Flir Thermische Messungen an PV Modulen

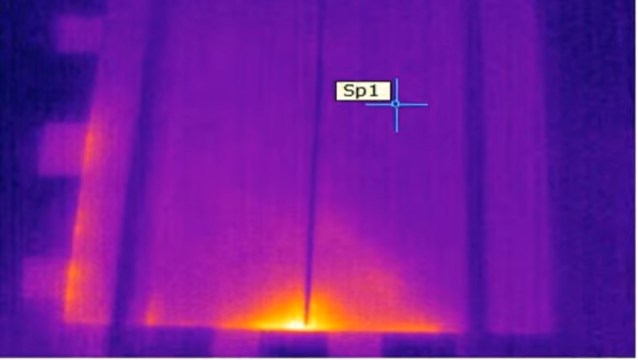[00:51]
but in the insulation material in the cell's edge.
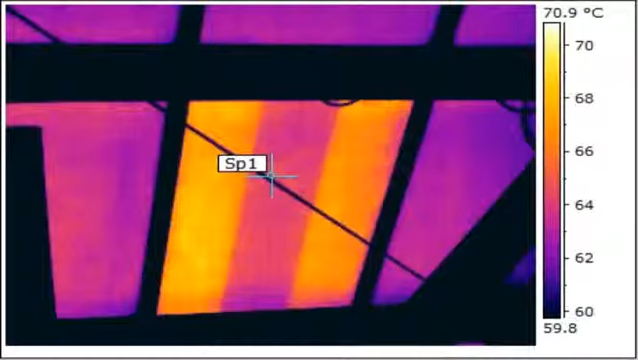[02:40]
On screen: scale top 70.9°C, scale bottom 59.8°C
defective bypass diodes and damage within a single cell.
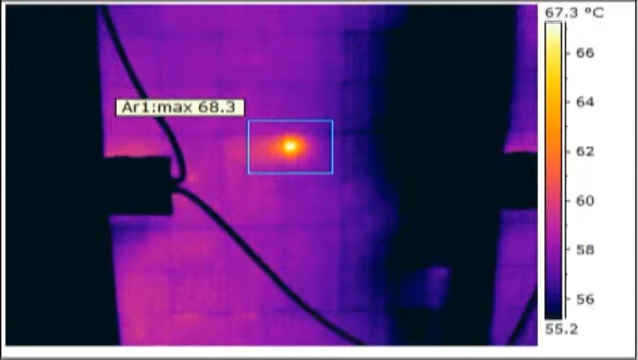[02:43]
On screen: scale top 67.3°C
No matter what the cause, thermal imaging cameras can help to find the problem. In the past, it was relatively difficult to tell in a module,